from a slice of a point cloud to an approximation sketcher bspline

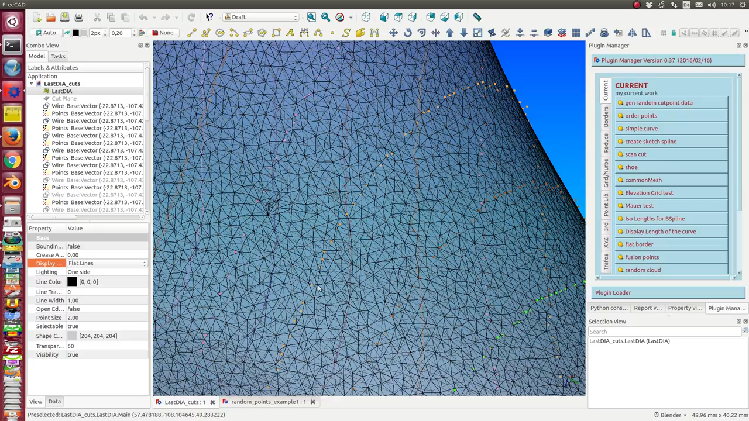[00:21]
can use for slices to get a NURBS interface with lesser points than the original mesh.
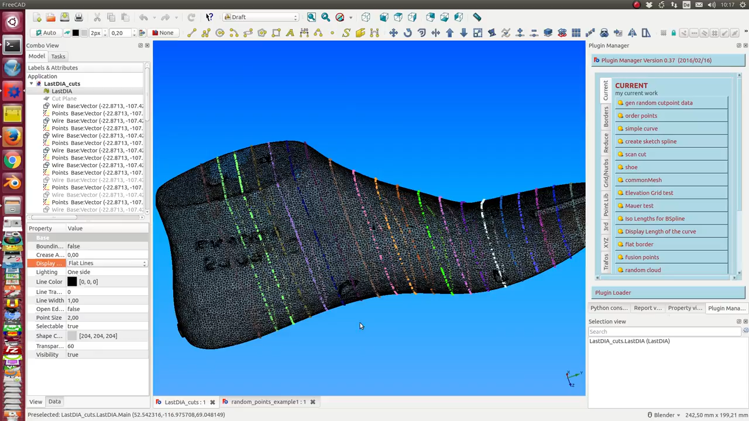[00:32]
And now I want to demonstrate what is the way from such a cut to a spline.
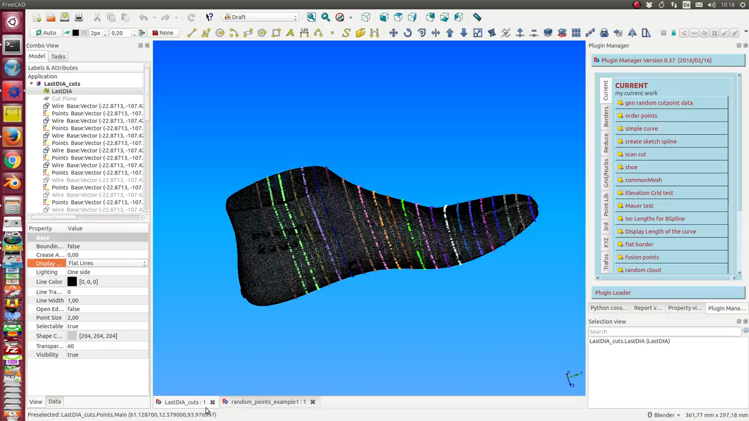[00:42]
So for test purposes we use another example. What we can do is we can just generate some random data.
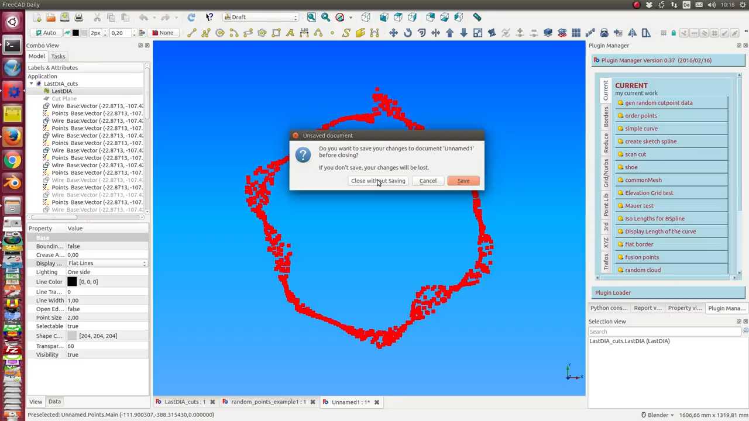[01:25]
OK. And we will demonstrate the functionality on this. I close it and I close this. So I have prepared it with some other configuration and colors.
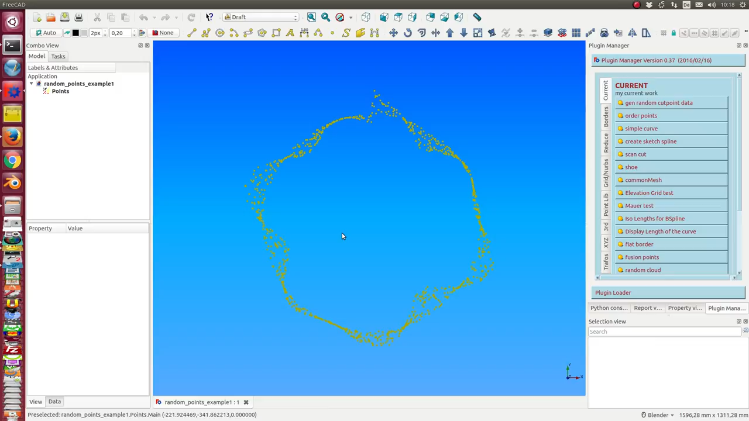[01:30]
And the first thing what we do is we want to order the points. We cannot draw a line through all these points because the ordering of this point is not what we expect. We cannot go in this clockwise direction. So first we order the points. And the first method is also a filtering.
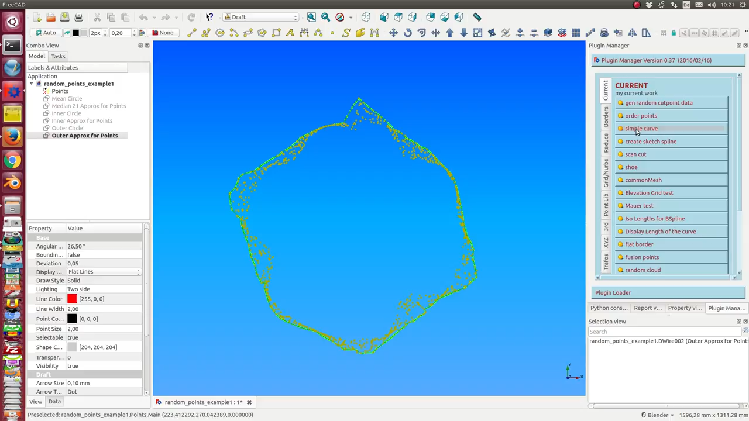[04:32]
So we select it and we say create in the next step a simple curve. And this takes some time. Okay. And now we have the curve. The curve now is a b-spline. It is an approximation of the red curve. And I can configure how precise this yellow
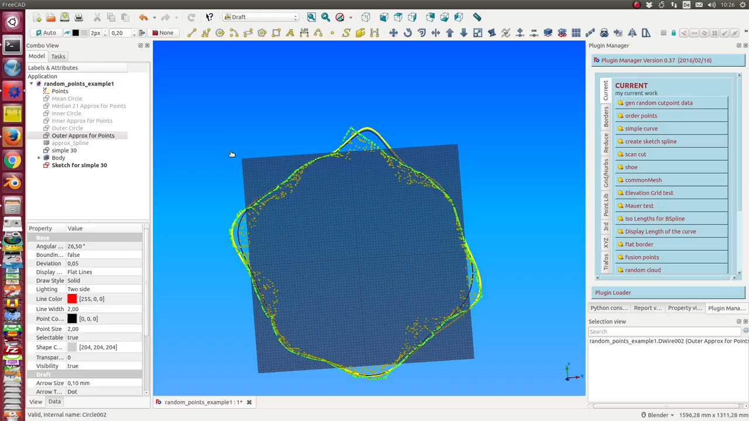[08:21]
Here we have once more the point cloud. We have the outer approximation of the points.